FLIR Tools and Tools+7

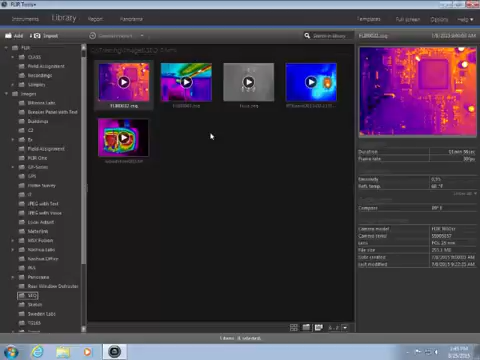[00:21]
The CSQ or SEQ recording will appear in the FLIR Tools library, along with your images and reports. Simply double click on the file to begin processing the video. The toolbar at the bottom has a play button to replay the recording. You can click and drag this to quickly advance to any frame in the recording.
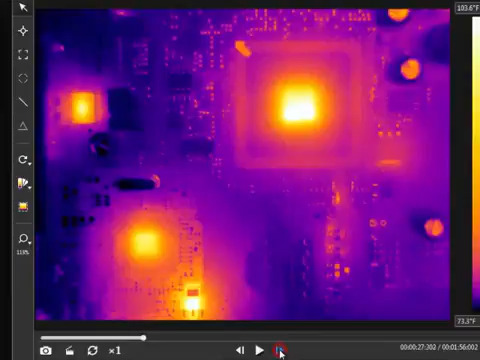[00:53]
On screen: scale top 103.6°F, scale bottom 73.3°F
You can also step forward and backward by one frame. The total duration of the recording is shown to the right, below the temperature scale.
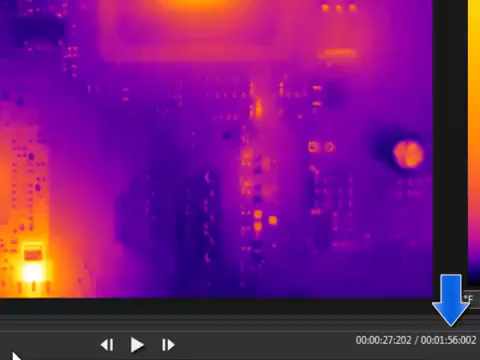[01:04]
The time stamp for each individual frame is shown here. The 1x button controls the playback speed. At 1x the recording will play back at the speed at which it was recorded. If you slide this to the right, it will play at 2, 4, 8, or 60 times the original recording speed.
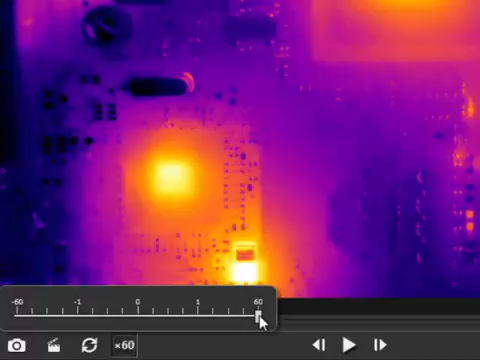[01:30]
Sliding to the left of 1, we'll set it to replay at a fraction of the original speed. To the left of 0, we'll set it to play the recording in reverse. The clipboard button will export the recording as an AVI file for sharing with others.
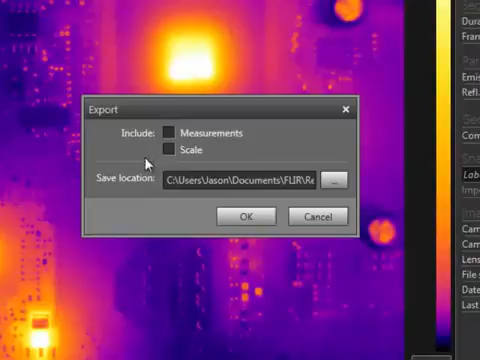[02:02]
You have the option to include the measurements and the scale when exporting. The camera button will save the current frame as a radiometric JPEG image.
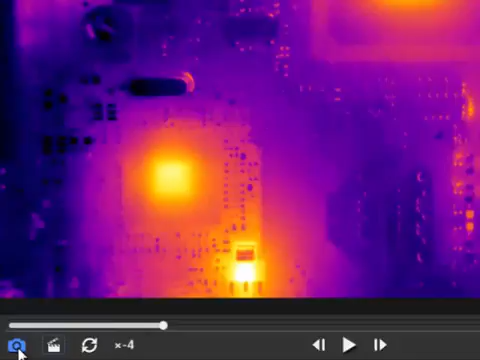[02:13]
This can be edited and processed using FLIR tools.
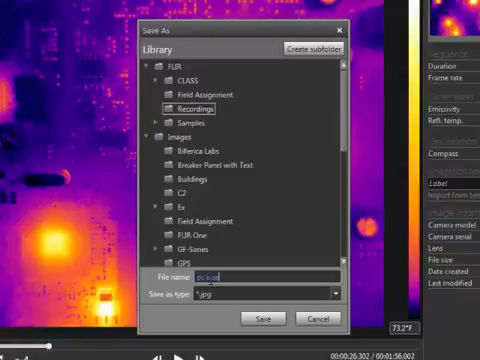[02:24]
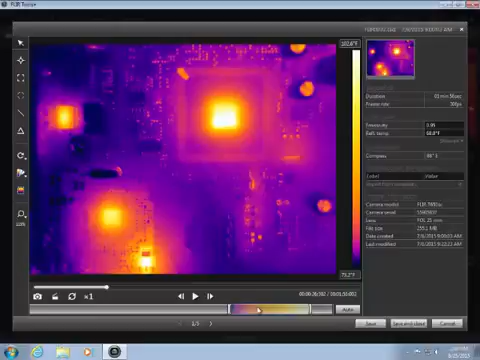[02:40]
This allows you to adjust the scale, change the color palette, measure temperatures, and adjust the object parameters, just as if you were working with a JPEG.
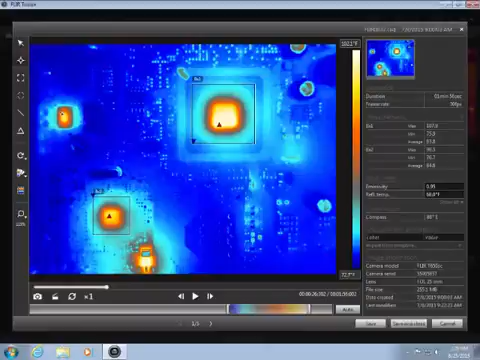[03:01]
The measurement tools and other settings will remain as you play the recording,
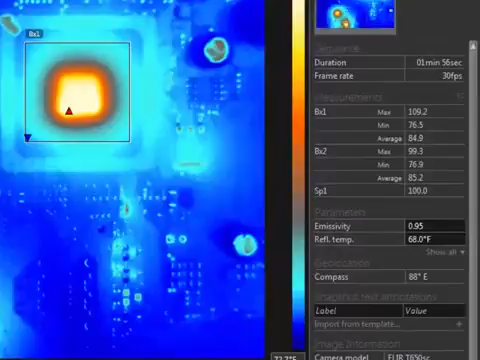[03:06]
and you can see the temperatures updated in real time.
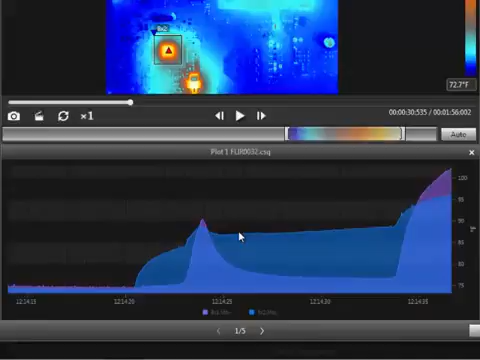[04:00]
The plot graph can be copied from FLIR tools as a picture or as temperature data.